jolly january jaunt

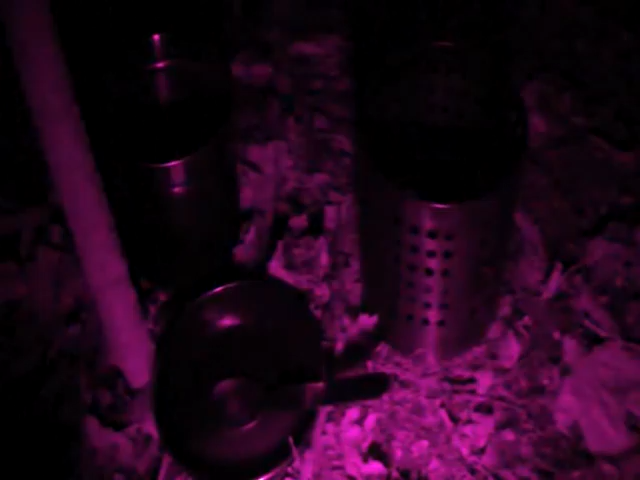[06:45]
And a newly modded, do-it-yourself, near-infrared. Pretty good.
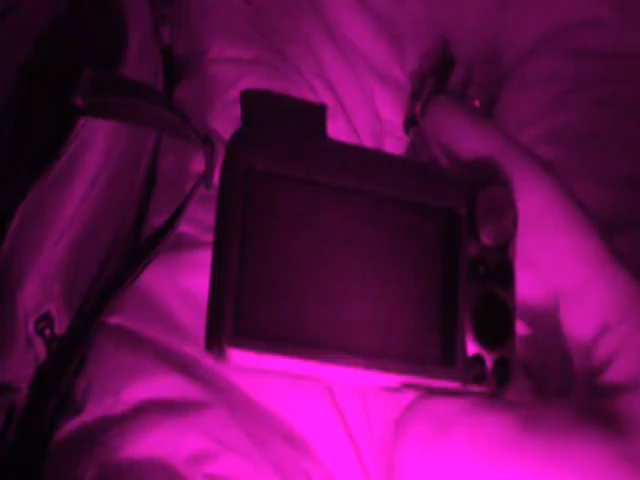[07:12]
from the camera, so it's not seeing the screen on, but it does see its own LEDs reflected in it.
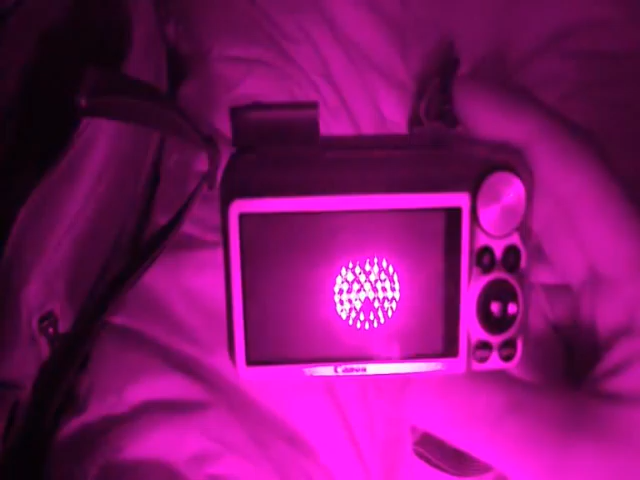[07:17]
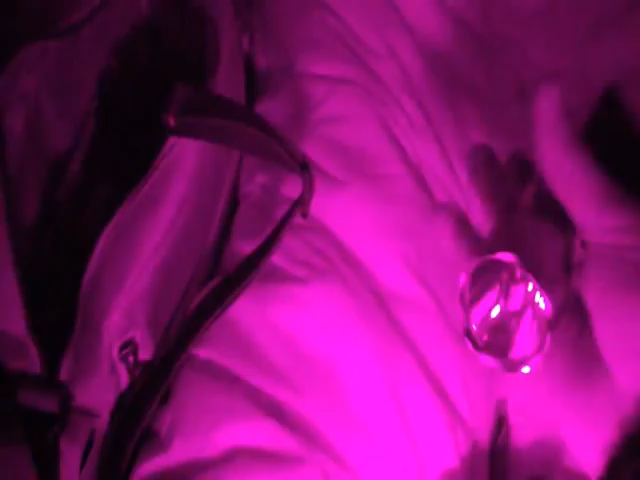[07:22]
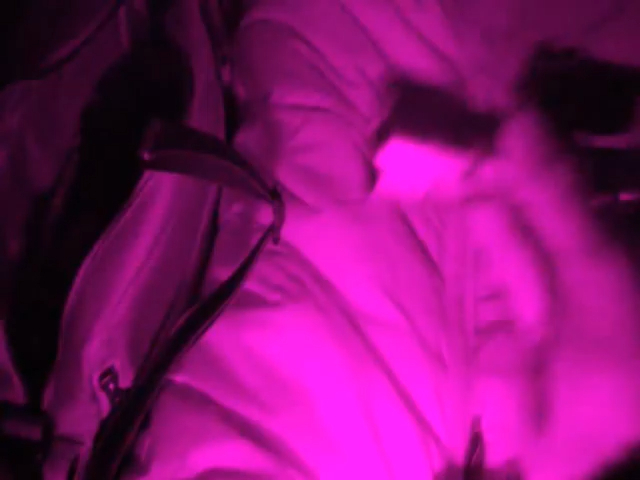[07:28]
See, it's not picking up any of the light flash, which I'm seeing,
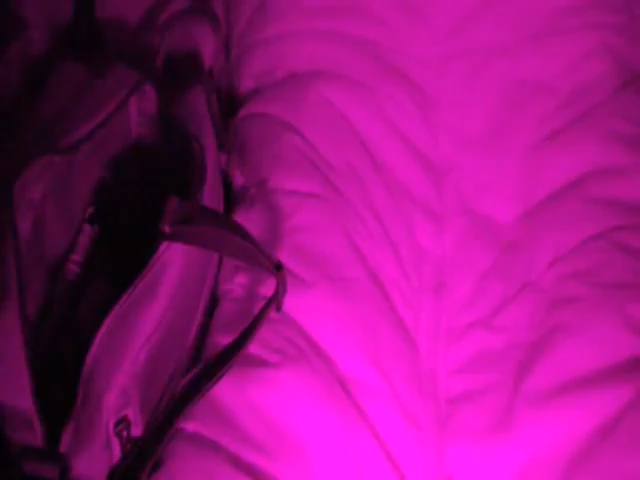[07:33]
but it does pick up something.
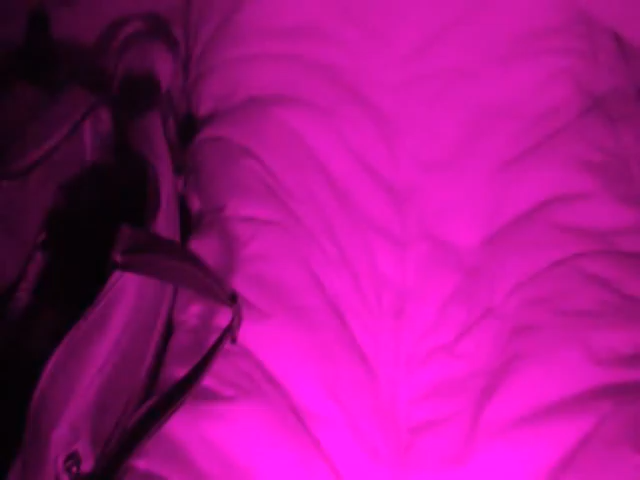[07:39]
So, but I'm now flashing that.
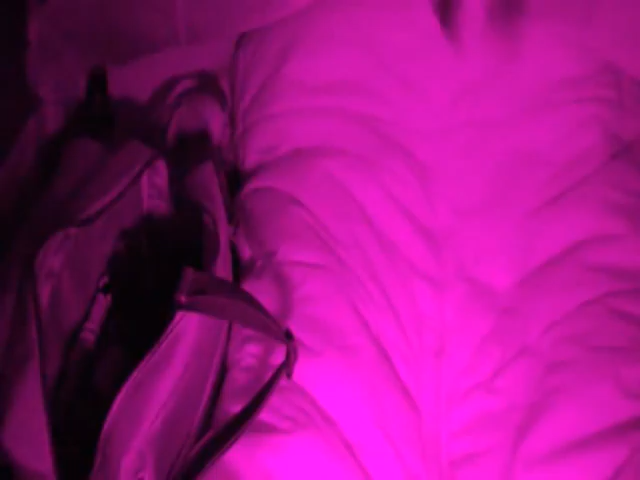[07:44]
Look, I can see a big patch of light moving around, but you can't actually pick it up on the camera.
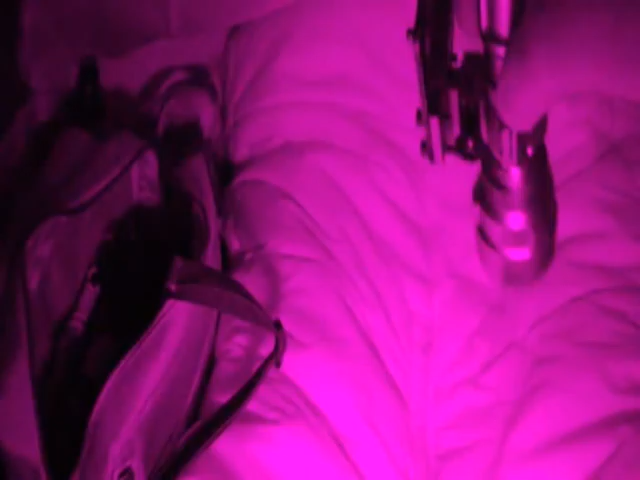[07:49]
Oh, you can see a little, can you see a little dot there moving around in the corner? It's really not picking much of it up. But that is pretty good.